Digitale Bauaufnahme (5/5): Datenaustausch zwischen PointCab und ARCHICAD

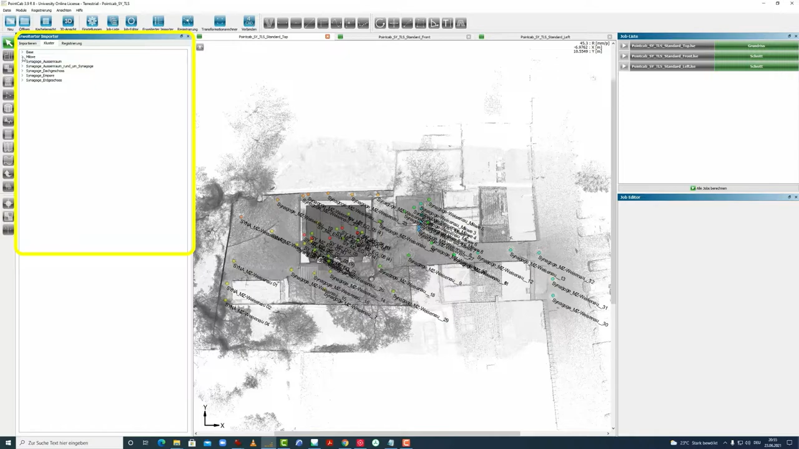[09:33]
Und das wäre unsere Sortierung, die wir jetzt auch wieder umschalten können unter Einstellungen auf Cluster.
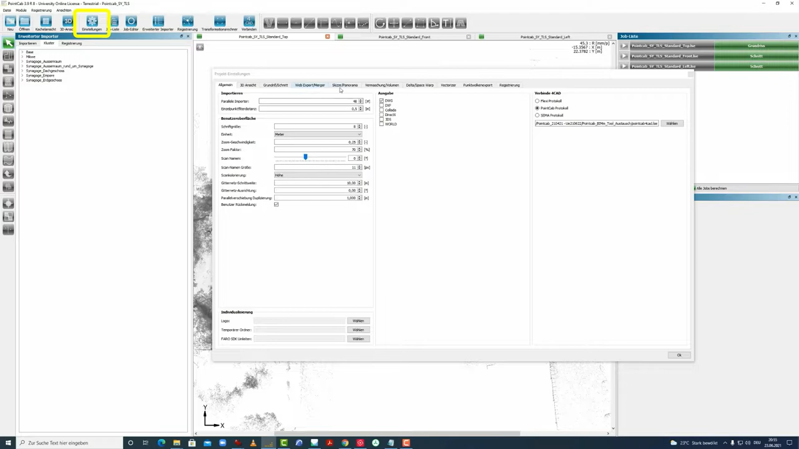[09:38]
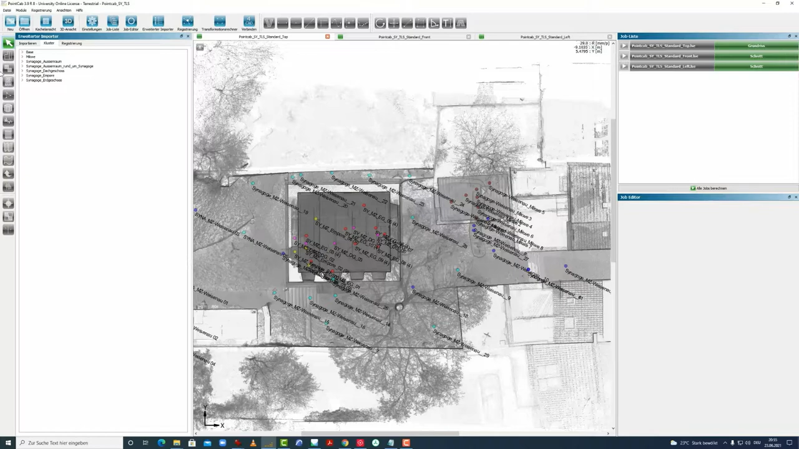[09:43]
Und dann sehen wir nämlich die farbliche Zuordnung, die sich hier auch widerspiegelt.
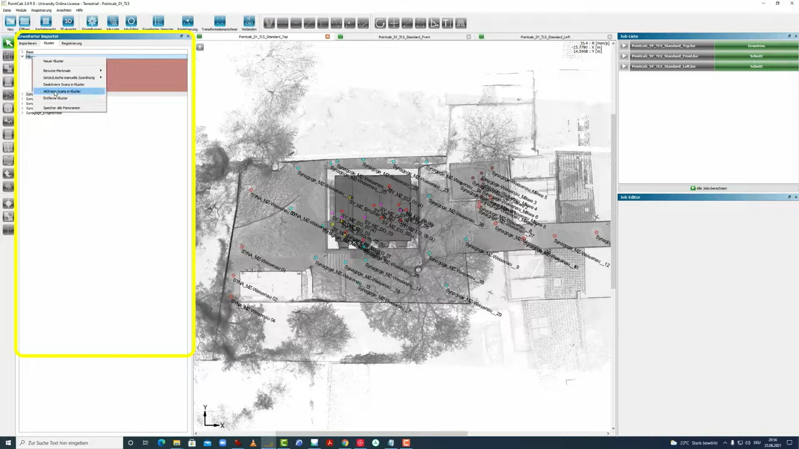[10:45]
Brauchen wir nicht. Wir wollen uns auf das Objekt hier konzentrieren.
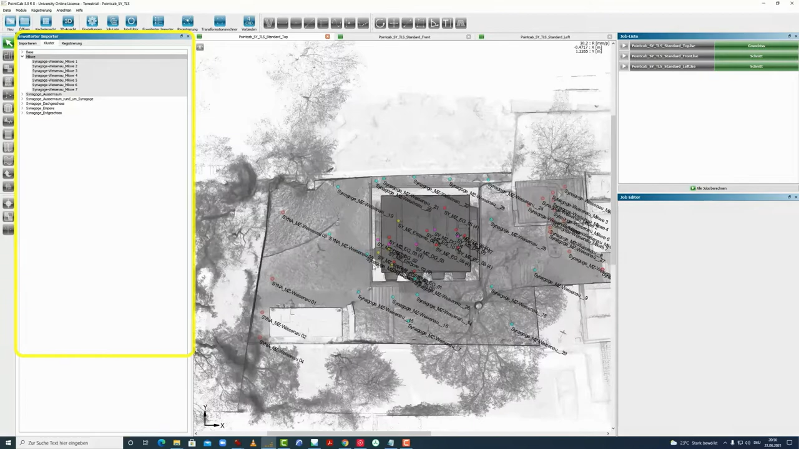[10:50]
Nachdem das Projekt nun ausgerichtet ist und die Scans nach den Bereichen
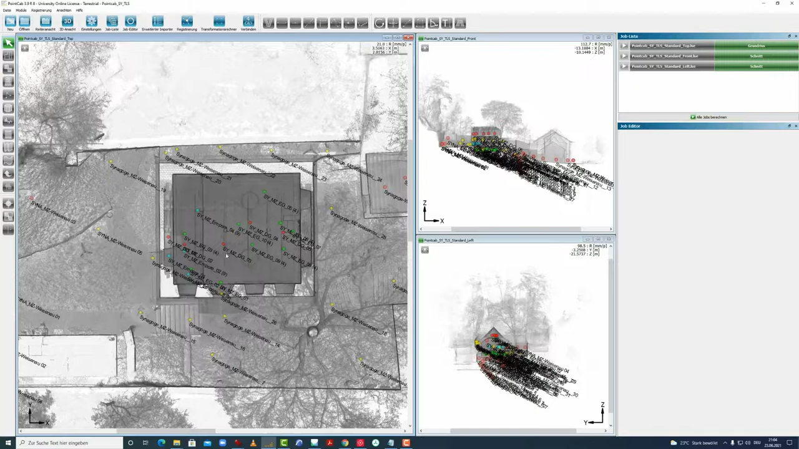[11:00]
einsortiert worden sind in die Cluster, kann man mit dem Anlegen der Schnitte und Grundrisse beginnen.
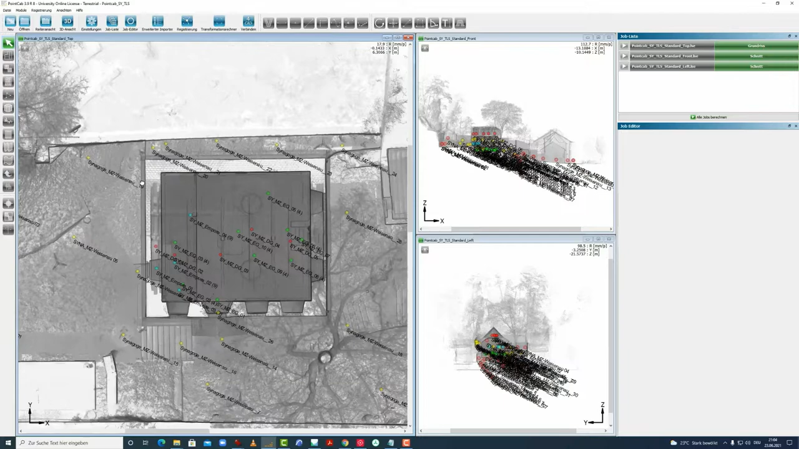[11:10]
Wir beginnen hier erstens mit einem Schnitt hier noch einmal durch den Eingang. Hier sollte man darauf achten,
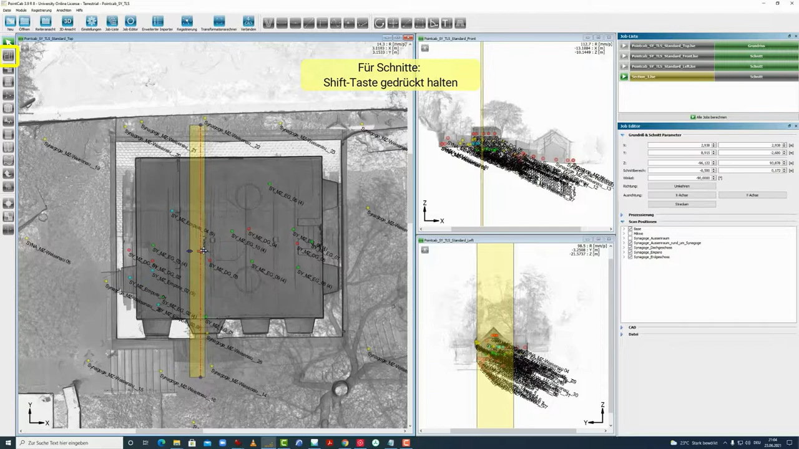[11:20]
dass man die Schnitte so legt, dass man durch Öffnungen schneidet. Und die Länge muss man auch nochmal hier prüfen.
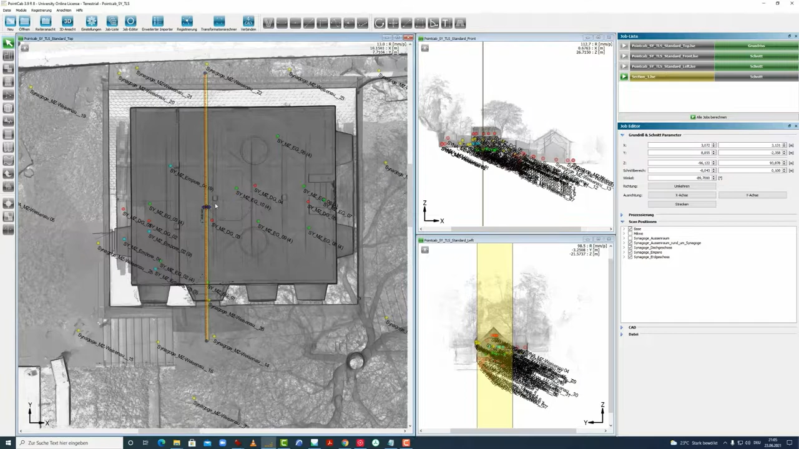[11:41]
Dann zur Benennung kommen wir nochmal später. Wir würden jetzt noch ein paar hier Anpassungen vornehmen in der Höhe. Wenn man das nämlich einmal hier vorgenommen hat, kann man so einen Schnitt hier immer wieder duplizieren. Dann muss man den nicht jedes Mal anpassen. Und von der Länge her muss er hier ein bisschen länger werden.
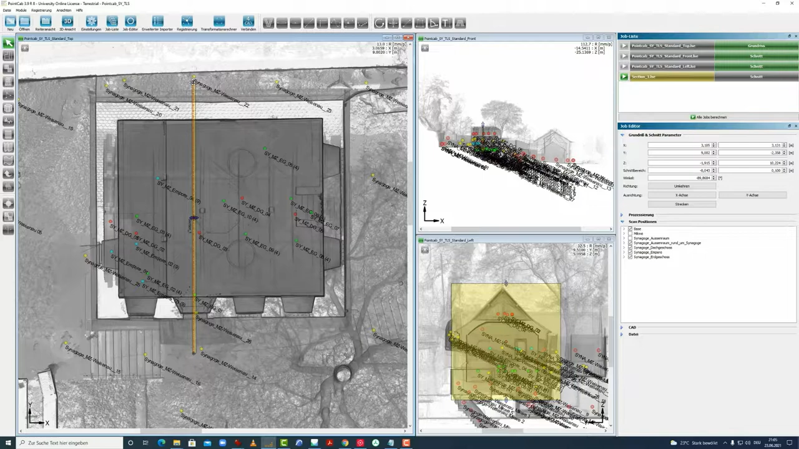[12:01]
So. Das wäre ein Schnitt. Dann könnten wir den auch gleich duplizieren. Duplizieren. Dann werden wir gefragt, mit welchem Versatz, Parallelversatz. Wir könnten sagen 1 Meter oder auch 0. Wir machen 1 Meter, dann springt dieser Schnitt um 1 Meter nach rechts. So könnte man jetzt in verschiedenen Abständen verschiedene Schnitte hier anlegen. Wir würden den jetzt auch hier mittig durch die Beamer legen.
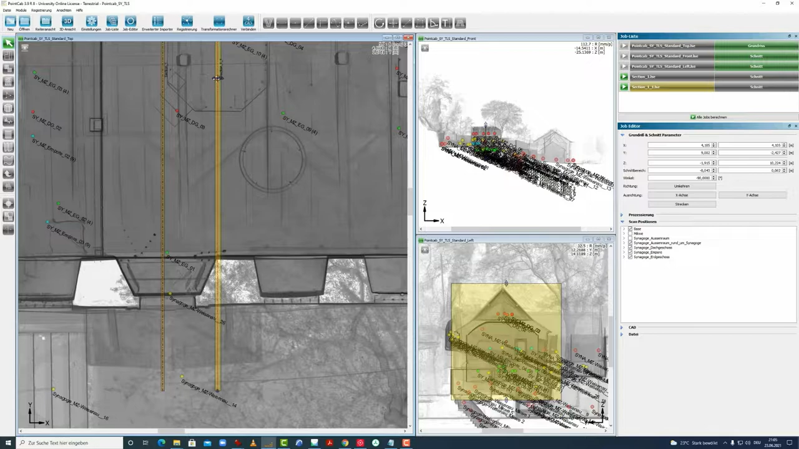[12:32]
Und so, dass dieser Schnitt hier auch schön durch die Wand schneidet. So, dass wir die Information zur Wand bekommen. Und weiter geht es. Wir kopieren wieder einen Schnitt. Und jetzt liegen hier zwei übereinander. Den werde ich jetzt einmal hier drehen an dem Punkt. Und ausrichten in die Längsrichtung hier. In der Mitte kann ich ihn auch hier verschieben.
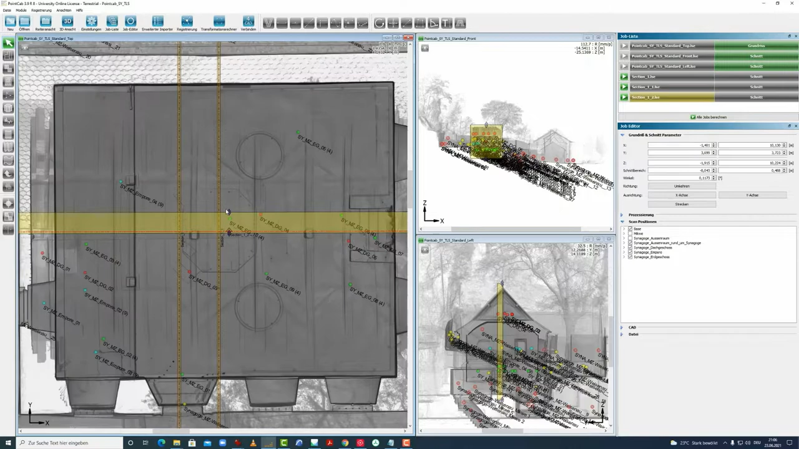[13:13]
Wir schieben ihn hier auch in die Mitte, wo wir den Balken vom Dachboden noch sehen. Und hier den Abschluss vom Dach. Und auch hier kann man auch die Blicktiefe bestimmen. Man kann die Blickrichtung auch hier über die rechte Maustaste auch drehen, dass man in die andere Blickrichtung schaut.
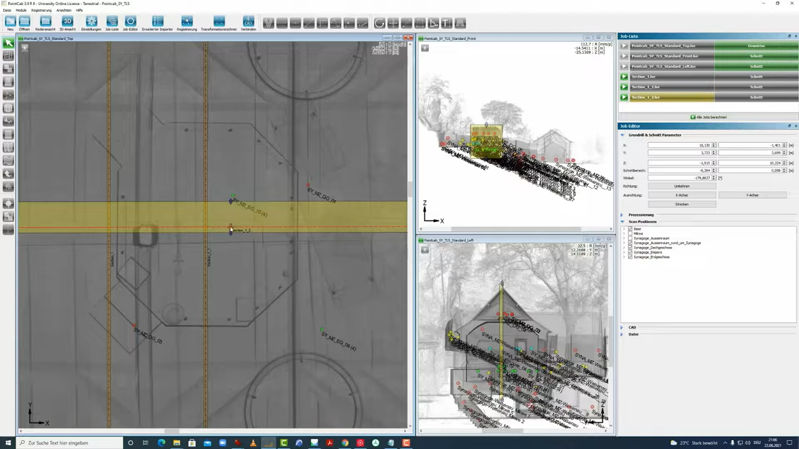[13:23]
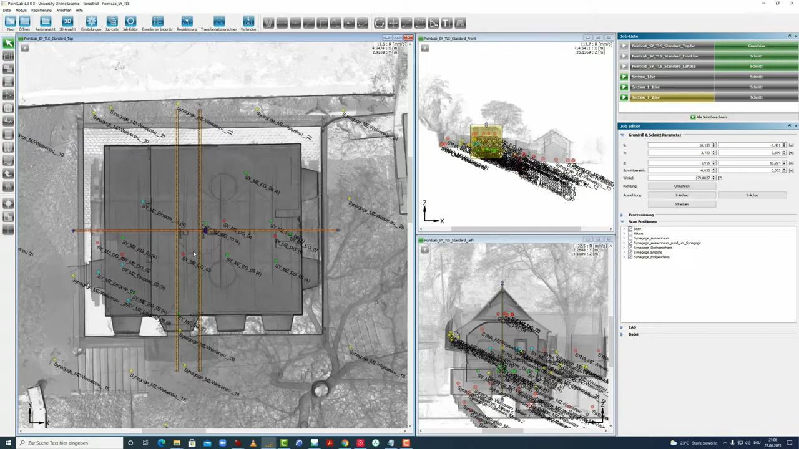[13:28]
Und es ist vor allem dann vom Interesse, wenn wir Ansichten generieren. Und das tun wir jetzt in dem nächsten Schritt.
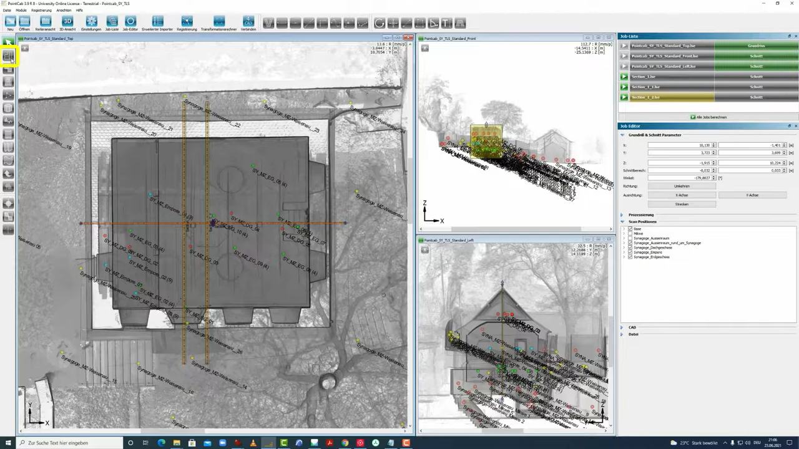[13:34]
Wir gehen wieder hier und erstellen hier an der Fassade eine Ansicht. Wir gehen hier in die Tiefe, damit wir das gesamte Dach auch erfassen können.
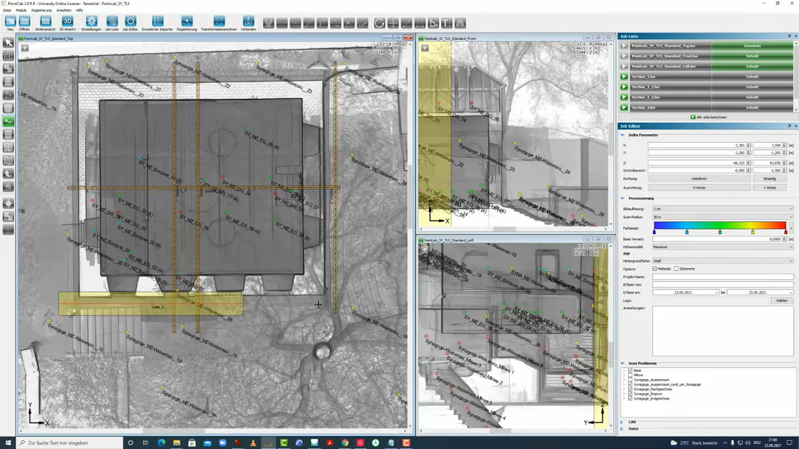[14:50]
Wir erstellen dieses Werkzeug, mit dem Werkzeug hier die Delta-Analyse. Und bei der Delta-Analyse ist es nur von Bedeutung, dass die rote Mittellinie,
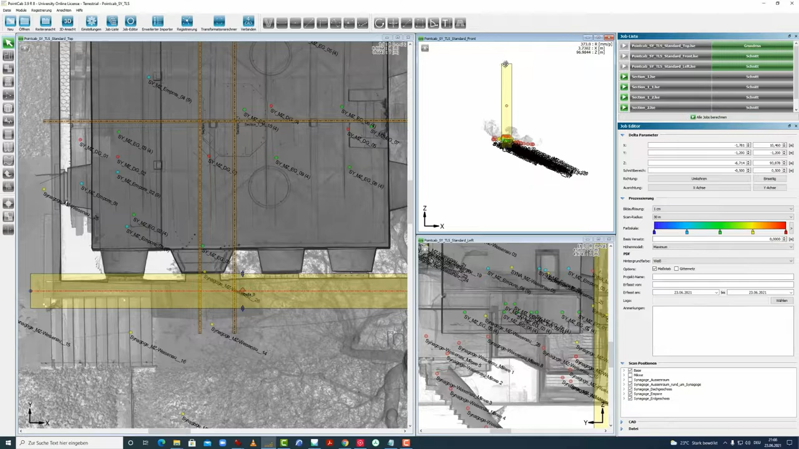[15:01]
mit der wir Delta gezeichnet haben, dass diese, da sehen wir nämlich, dass die Wand auch hier schön kippt.
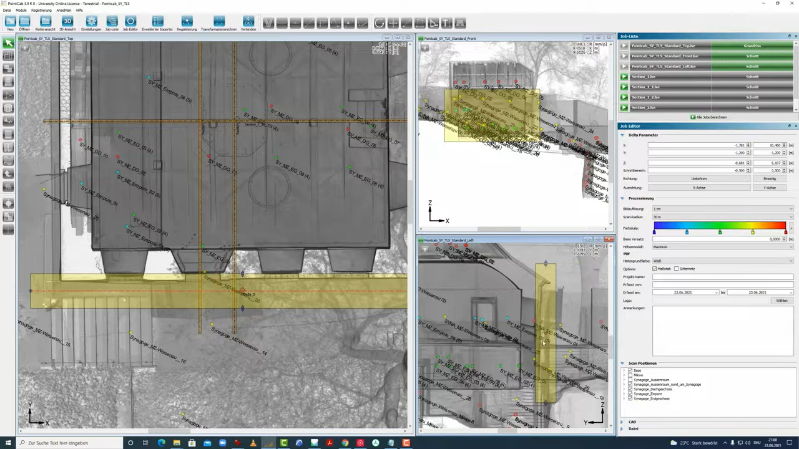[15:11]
Und dieser rote, der rote Strich, der muss nämlich genau am besten im Schwerpunkt der Wand, die jetzt hier natürlich auch kippt, liegen.
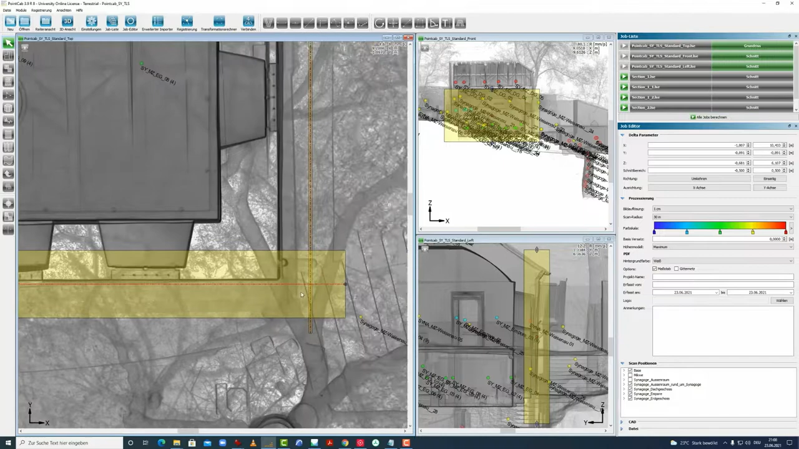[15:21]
Das tun wir, indem wir am besten hier so verfahren, dass wir das auch hier ein bisschen kippen.
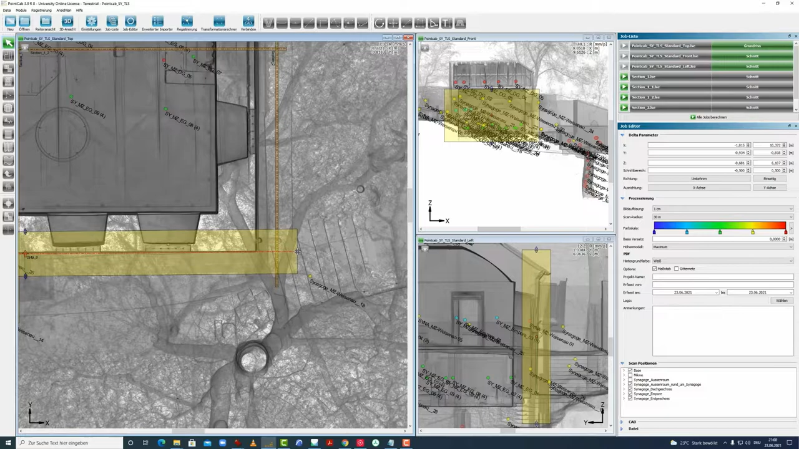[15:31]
Und unsere rote Linie liegt irgendwie so im Schwerpunkt der Wandlinie,
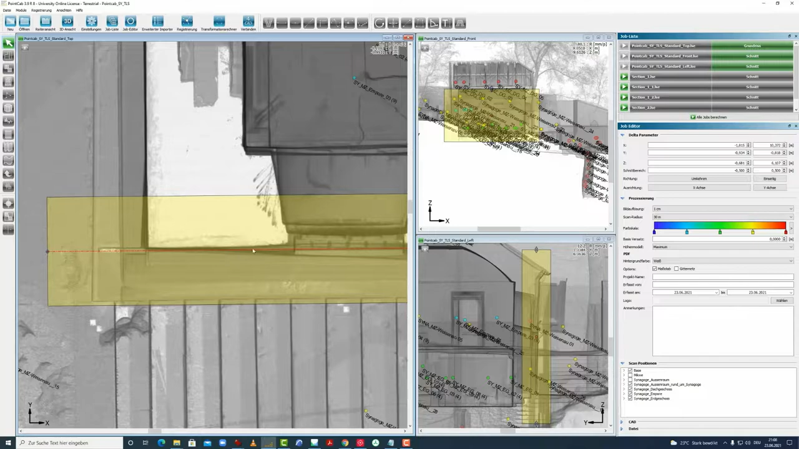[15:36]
die man hier erkennt. Des Weiteren ist es ganz wichtig bei Delta, dass wir im Schnittbereich die gleichen Abstände zu beiden Seiten haben. Und hier würde ich vorschlagen, dass wir 0,5 cm oder 10 cm machen. Und in die Richtung gehen wir auch mit 0,10 cm.
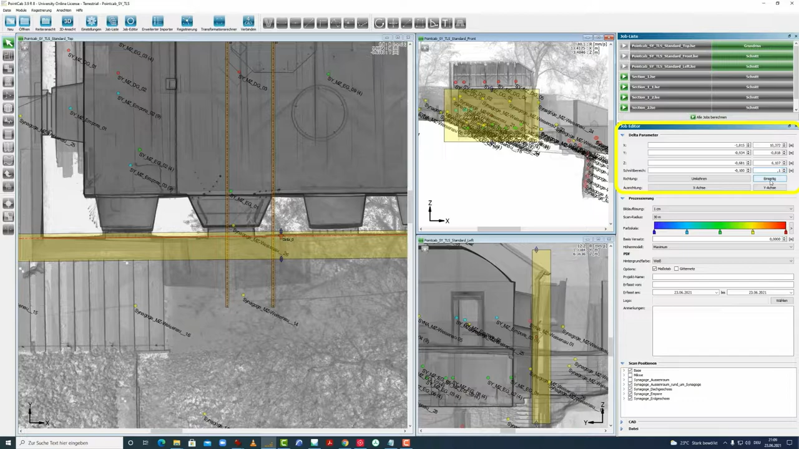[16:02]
So, das wäre unsere Einstellung für die Delta-Analyse.
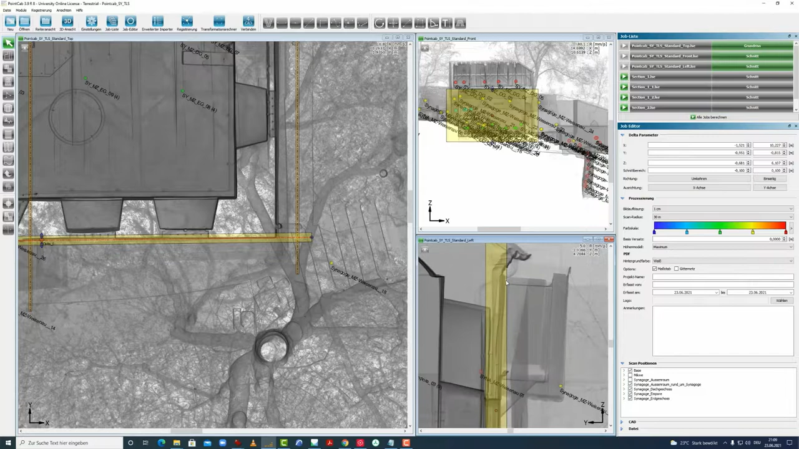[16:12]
Also, wir sehen auch hier müssen wir schauen, dass wir diese ganze Wand hier mitnehmen, die da wegkippt. Das heißt, würden wir jetzt hier zu eng sein, müssten wir den Schnittbereich vergrößern.
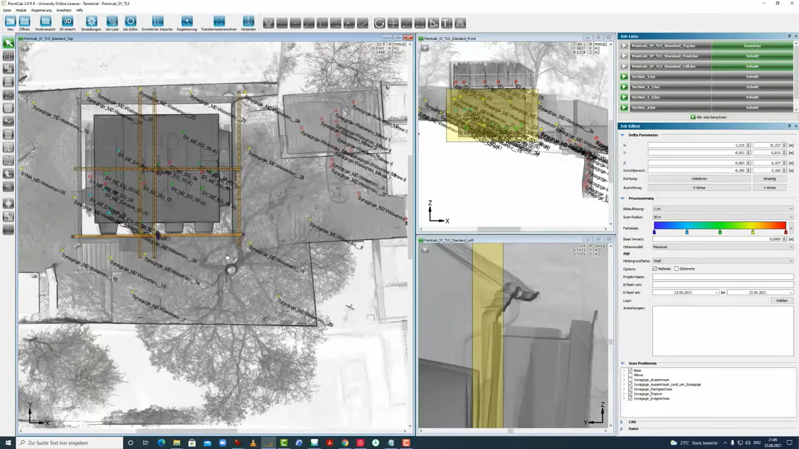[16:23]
Und jetzt wechseln wir, um die Grundrisse zu erstellen, in die Seitenansicht.
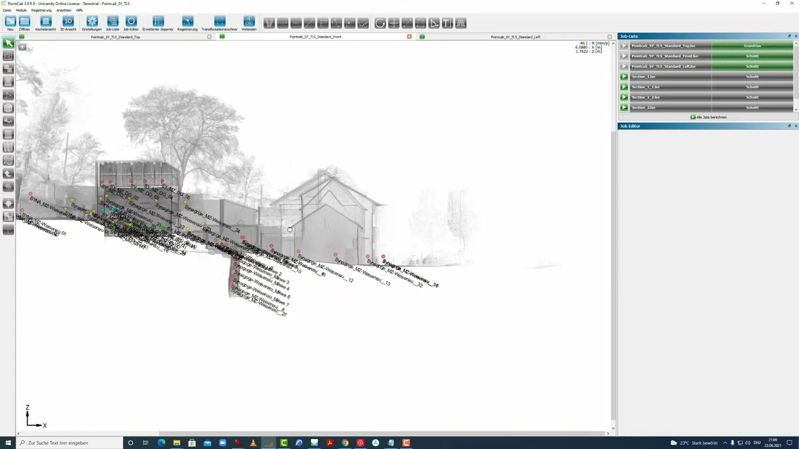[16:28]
Und gehen wieder mit dem Werkzeug hier Grundriss und Schnitt rein.